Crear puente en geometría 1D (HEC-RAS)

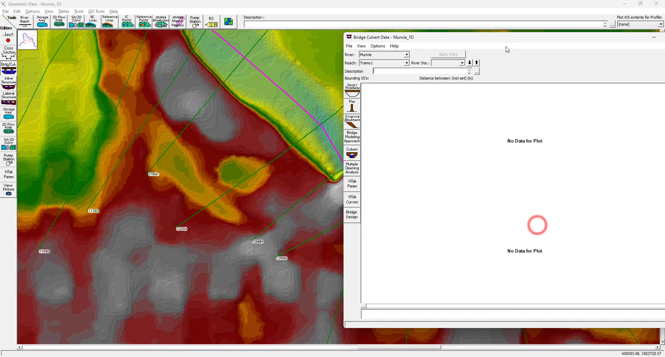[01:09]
En esta ocasión tenemos que añadirle en options add a bridge. Y aquí nos pide que entremos un nombre de station. Esto es importante. Vamos a mover esto. Vemos que las secciones transversales que van a contener el puente, en este caso, son la 2494 y la 2696.
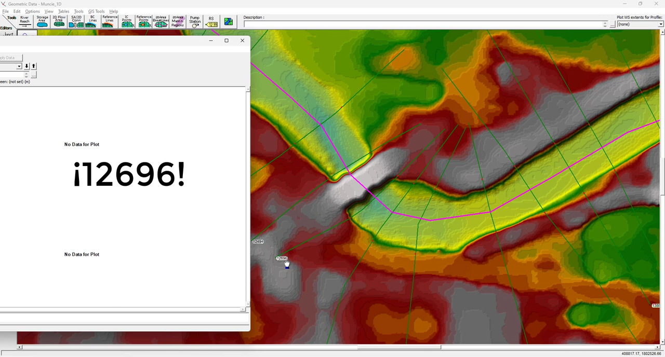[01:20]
Así que este dato que me pide aquí cuando yo le doy a options add a bridge, tiene que ser un número contenido entre esos dos.
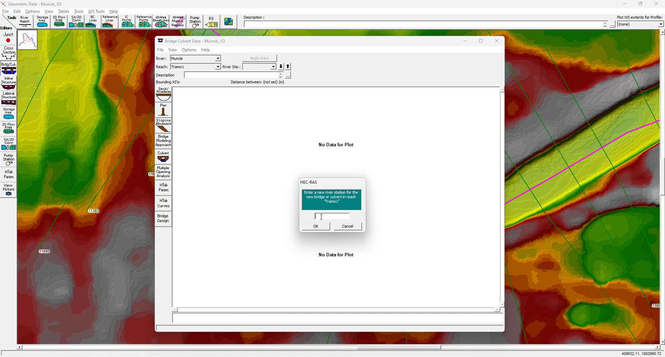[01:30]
Por ejemplo, 12500. 12500 sería un número que estaría entre estos dos. Así que vamos a poner aquí 12500.
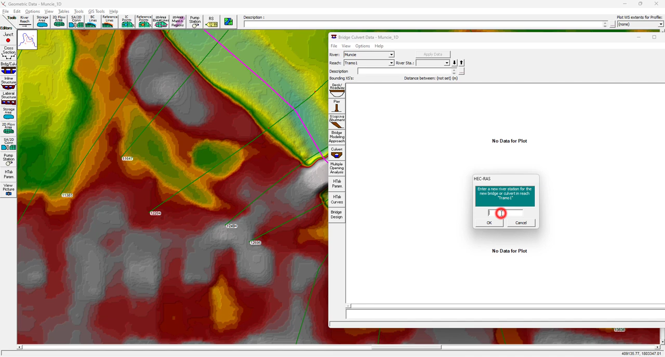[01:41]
Le damos OK.
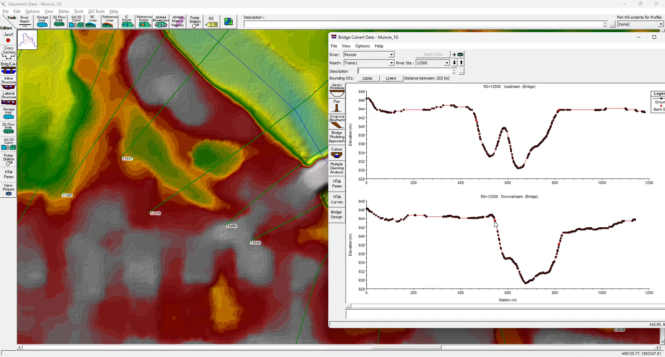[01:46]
Y ahora ya ha encontrado con esa referencia la sección justo aguas arriba y la sección justo aguas abajo al station que le hemos indicado.
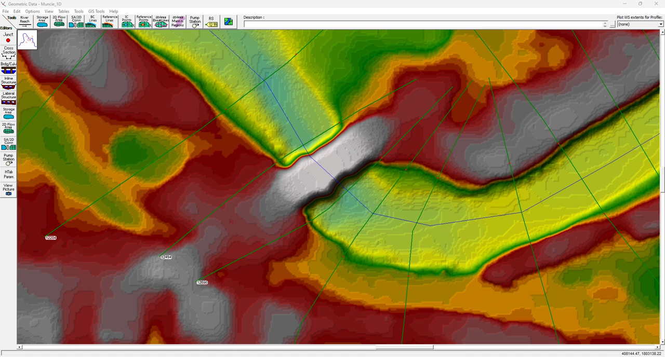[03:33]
El ancho del puente, pues nuevamente lo puedo calcular haciendo control y estimando un ancho tal que así, con unos 155 metros aproximadamente. 155 metros. Muy bien, y ahora tenemos el Station, pero voy a poneros la vista de las secciones y esta.
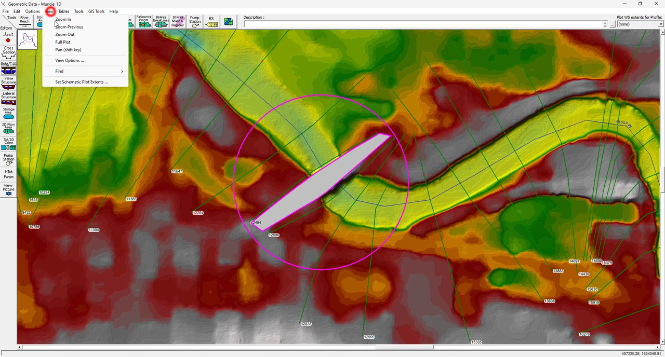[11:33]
Se actualiza. Si no, si no se os actualizar al terreno, podríais ir aquí a Select Layers to View in Background
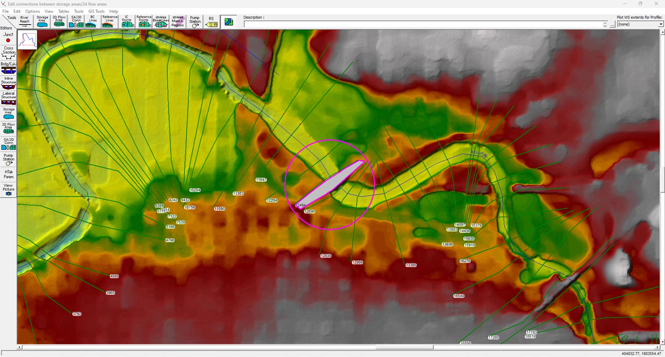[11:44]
y activar y desactivar el terreno para que os volviera a aparecer. Bien, esto es un pequeño tip. Pero sobre los puentes, aquí quiero enseñaros que tenemos unas zonas de inefectividad.